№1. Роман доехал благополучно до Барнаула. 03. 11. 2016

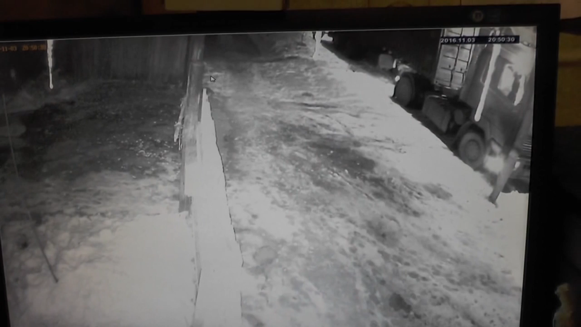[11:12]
Посмотрели, какая погода. Там он проверяет. И Роман решил ехать сейчас ночью. 10 час только еще вечера 3 ноября. Товарища, это как звать? Я забыл, я даже. Вот он пошел проверить. Все проверил. У него еще на фуражке огонь горит. Да, да, да. Фонарик. Как у шахтера. Вот у вас все указано.